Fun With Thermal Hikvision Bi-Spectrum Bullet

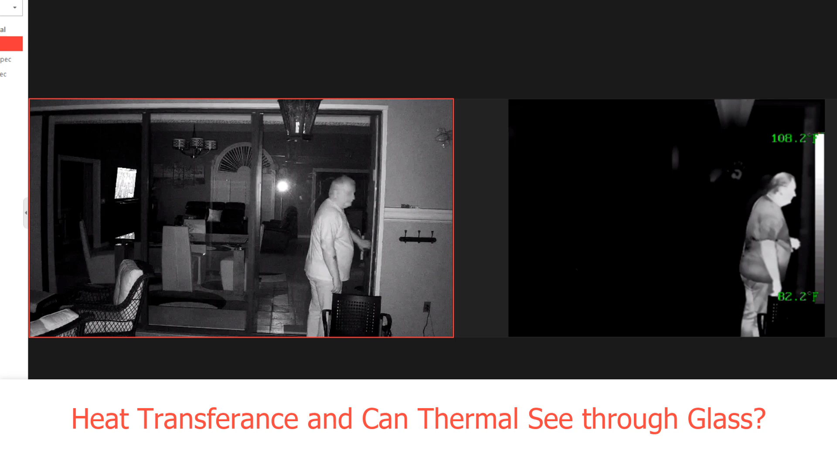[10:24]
On screen: scale top 108.2°F
and open the door up walk inside I'm going to close the door and I'm going to disappear on the thermal camera side now you might say hey wait a minute I'm
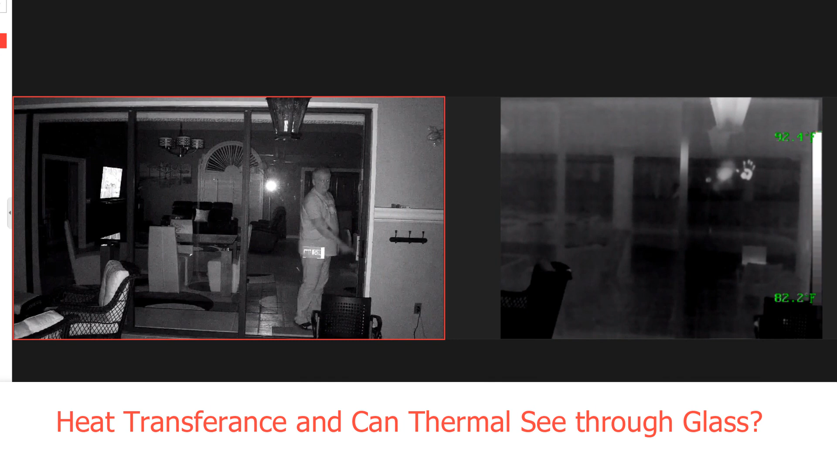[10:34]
On screen: scale bottom 82.2°F
seeing something in thermal now that's just there actually the reflection from my computer which